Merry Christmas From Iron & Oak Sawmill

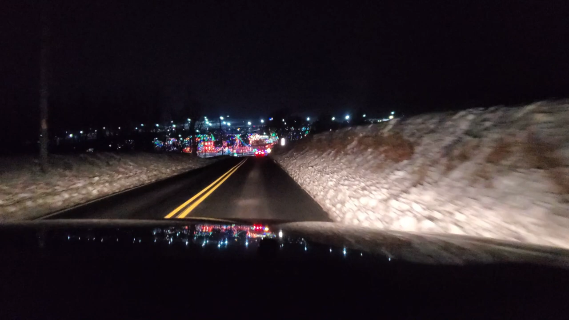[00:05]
That is so cool. Headlights. It ain't helping. And a little left there, yeah.